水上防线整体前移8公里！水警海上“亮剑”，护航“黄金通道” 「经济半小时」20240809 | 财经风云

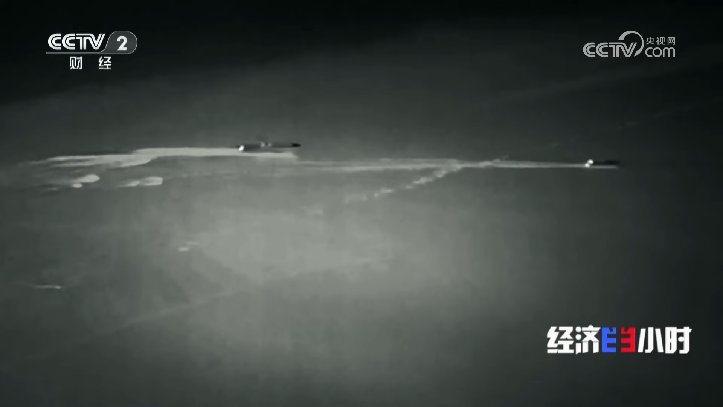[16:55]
艇逃往岸上被岸上警力一举抓获而快艇上的五名